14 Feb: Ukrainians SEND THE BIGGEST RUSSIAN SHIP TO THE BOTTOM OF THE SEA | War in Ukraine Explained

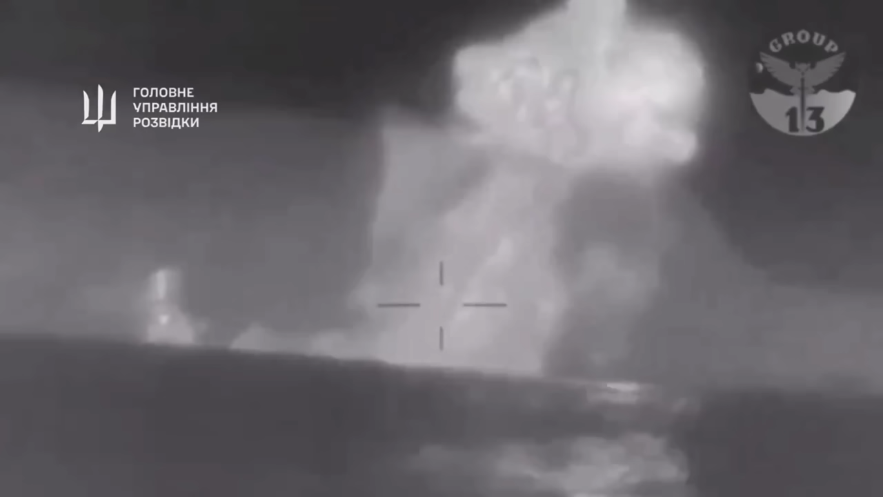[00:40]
This tactic implies a coordinated attack where each drone plays a crucial role in the success of the operation, be that a role of reconnaissance, decoy, or striker.
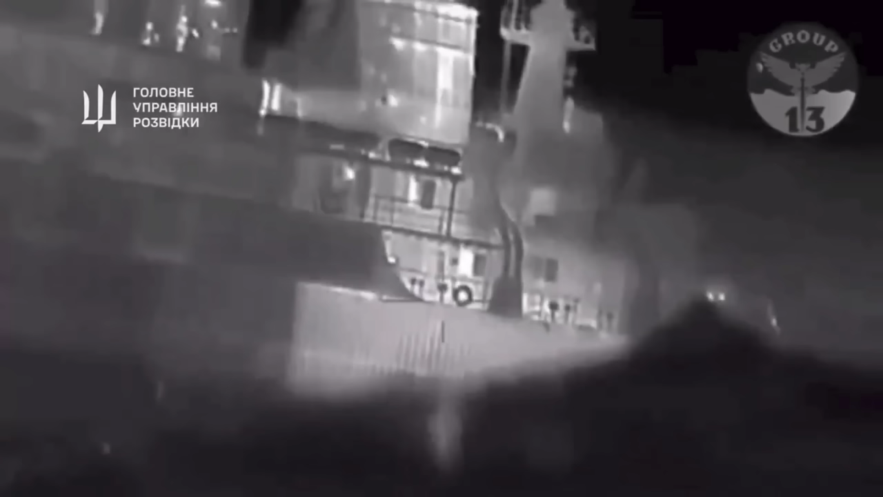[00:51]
Based on the combat footage released by the Ukrainian main intelligence directorate, four drones inflicted critical damage to the port side of Caesar Kunikov, leading to its sinking.
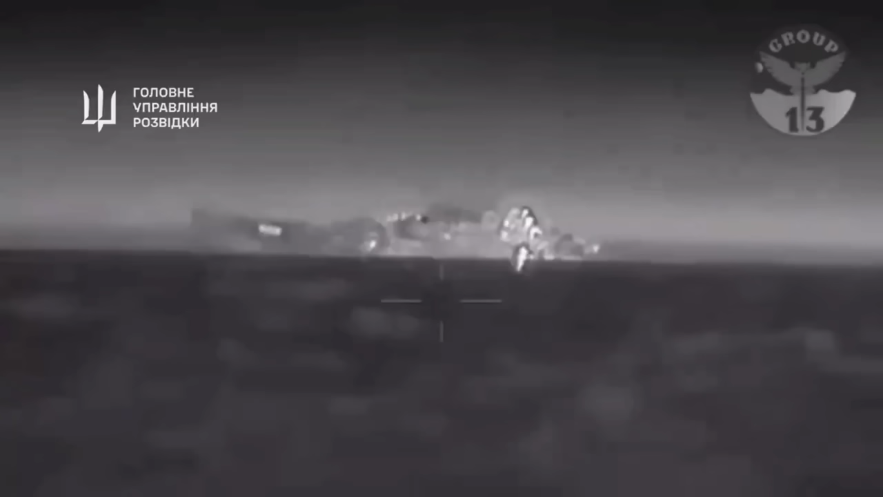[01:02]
Preliminary reports indicate a significant loss of life among the Russian vessel's crew. Search and rescue operations conducted by Russian forces were reportedly too late and unsuccessful.
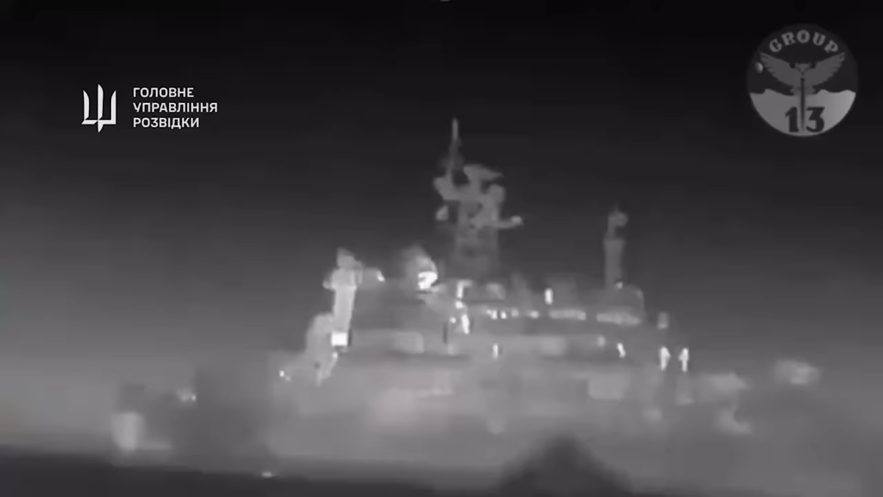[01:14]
The analysts noted that Russian commanders made a fatal mistake by stopping in the middle of the sea.
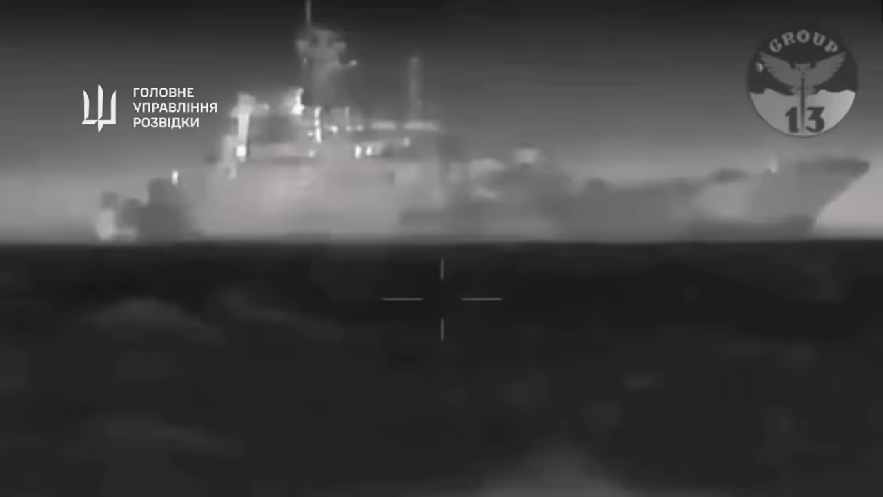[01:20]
Based on the footage, the drones were approaching the ship relatively slowly, which means that they were much quieter and harder to detect.
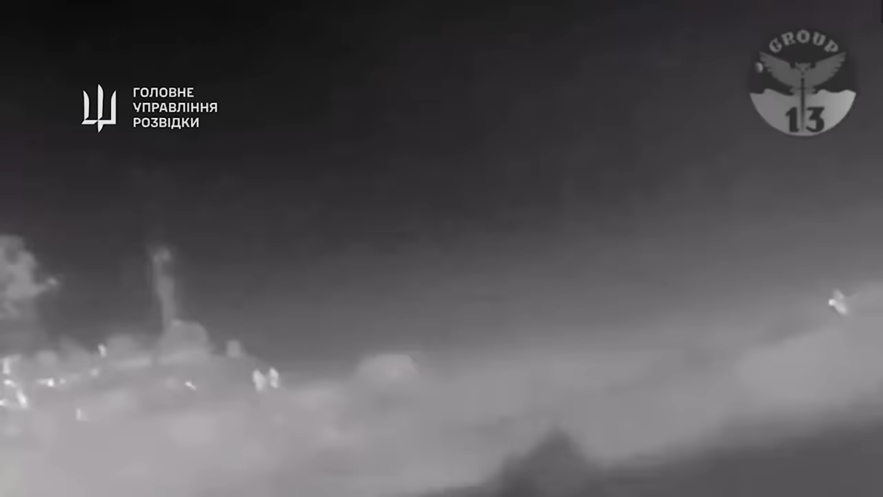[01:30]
Getting so close while being undetected would be impossible if the ship was moving because the drones would have needed to move faster to catch up.